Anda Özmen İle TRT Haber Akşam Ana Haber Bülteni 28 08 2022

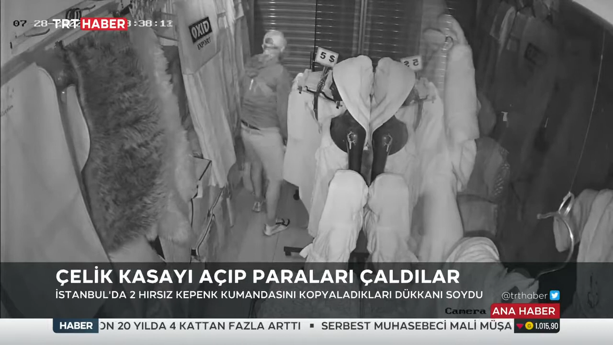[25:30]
Yüzlerinde maske, başlarında şapkayla iş yerine girdiler. Çelik kasadan yüklü miktarda para çaldılar. Görüntüler İstanbul Fatih'te bir iş yerinin güvenlik kamerasına yansıdı. Üç şüpheli tekstil dükkanının kepenk kumandasını kopyaladı. Dükkanın boş olduğu saati bekleyip içeri girdi.
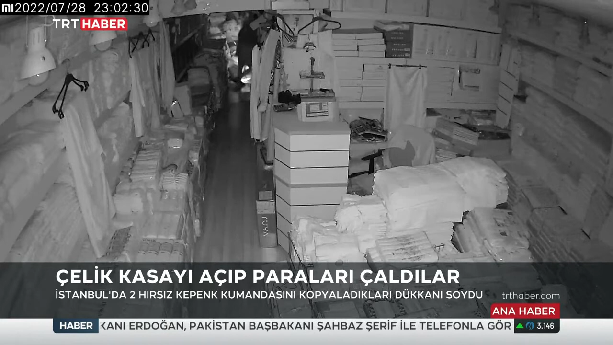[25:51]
Çelik kasayı açmayı başaran şüpheliler yüklü miktarda parayı çaldı. İş yeri sahibinin şikayeti üzerine asayiş şube ekipleri çalışma başlattı.